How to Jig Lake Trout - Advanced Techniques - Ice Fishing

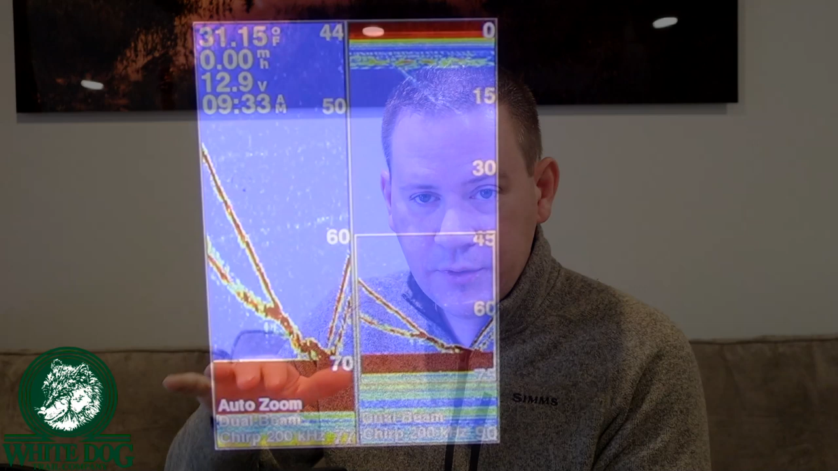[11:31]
On screen: water 31.15°F
So there's the regular mode, there was a zoom mode, which zoomed in on the bottom, was about a third of the water column, which gave you a decent amount of clarity. But when a fish chases up really fast,
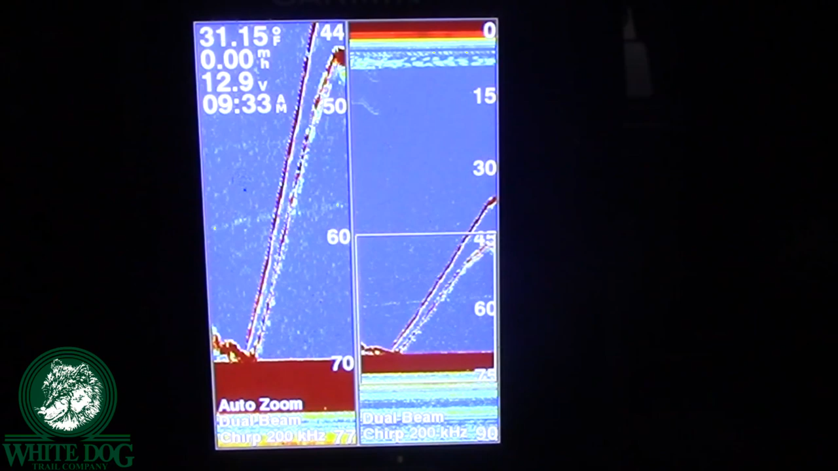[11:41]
On screen: water 31.15°F
you can't really see it really well, especially when the fish gets right there. It's really hard to see because it's all the way over on the far right side.
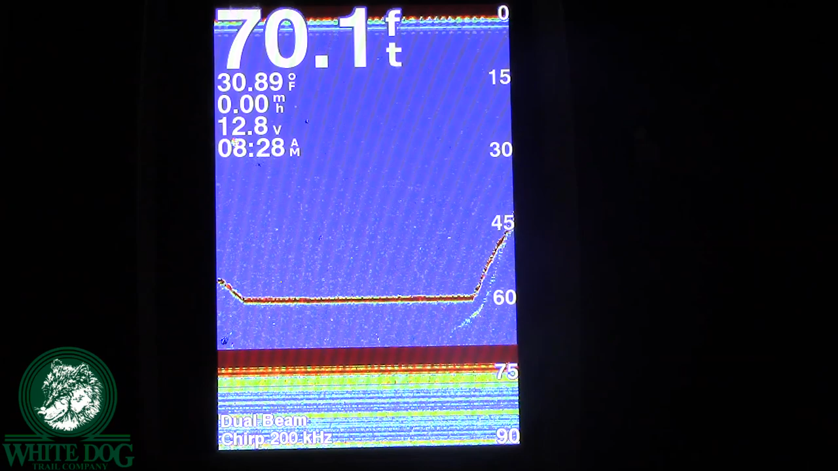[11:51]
On screen: depth 70.1 ft, water 30.89°F
You can't see much of a depiction between the lure and the bait, or the lure and the fish.
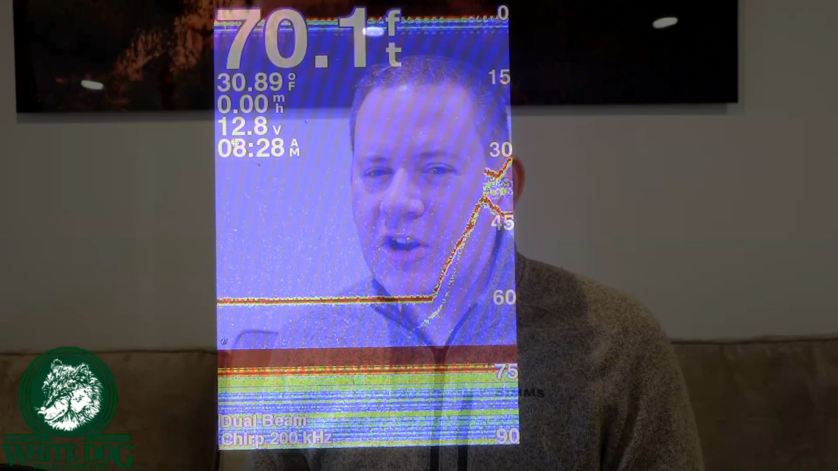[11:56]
On screen: depth 70.1 ft, water 30.89°F
So it gets a little hard to use to know where that fish really is. I like the history of the graph, but that not being able to see what's on the right side as clearly is kind of really, that was the only thing I didn't like.
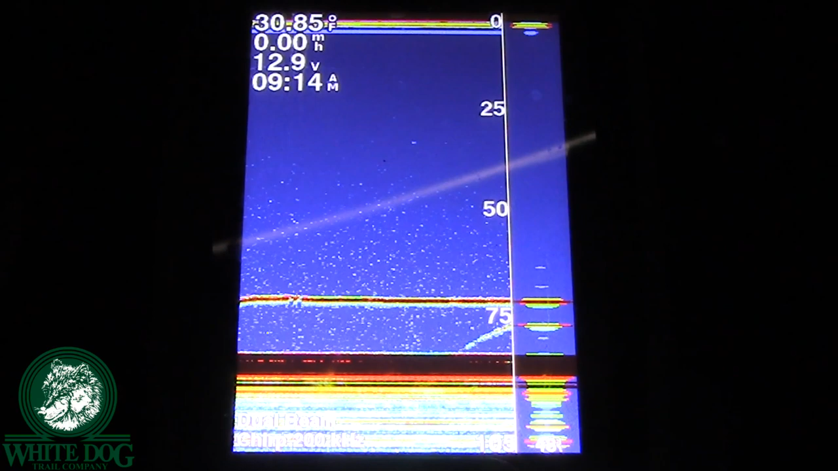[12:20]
On screen: water 30.85°F, speed 0.00 mph
And so you'll be able to see a pretty good portion of that screen is your flashing part.
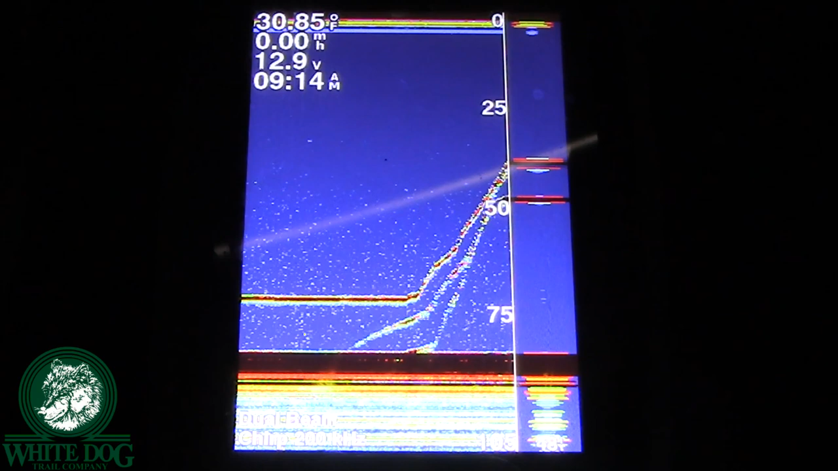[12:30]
On screen: speed 0.00 mph
And so you'll see where your lure is, you'll see where the fish are, you can see it a lot more clearly. If you're using a graph style, I highly, highly recommend that you're using some sort of A-scope mode where you can see the flasher on the right side and the history on the left side.
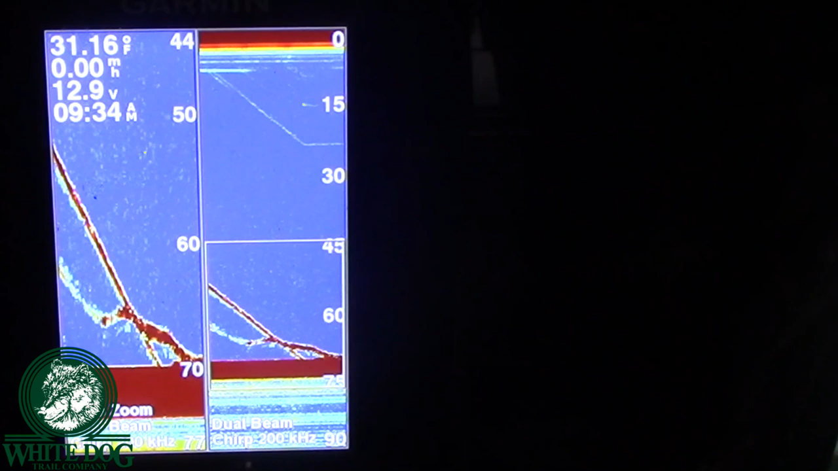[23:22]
On screen: speed 0.00 mph
Let's try this. I'm going to set it on the bottom. He's still there, checking it out. See if I can get him to come up after it. Yes!